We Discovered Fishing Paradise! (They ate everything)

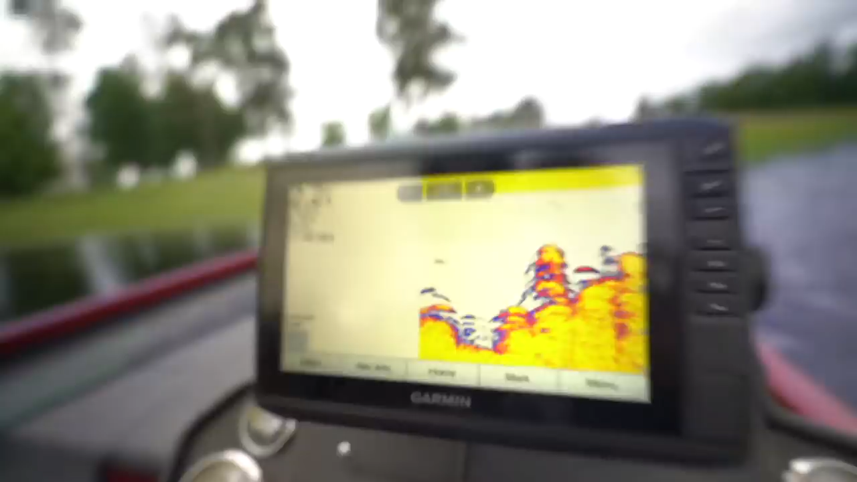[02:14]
Oh, 2 feet of water. 3 and 8. 5, 8. Okay, it's getting deep quick. I like that.